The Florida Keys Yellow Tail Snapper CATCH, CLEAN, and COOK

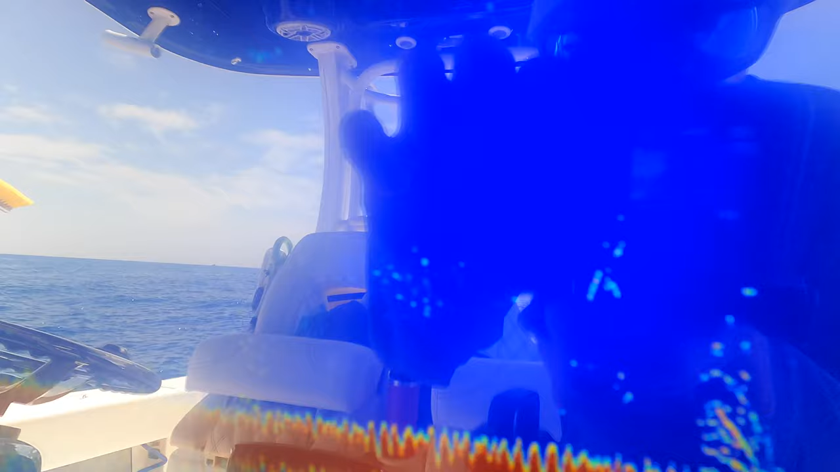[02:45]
You can see that's most likely yellowtail or some bait over here so we're definitely starting to see some fish at this spot dropping a little pest oat ball down there see if we can get mama yellowtail to eat.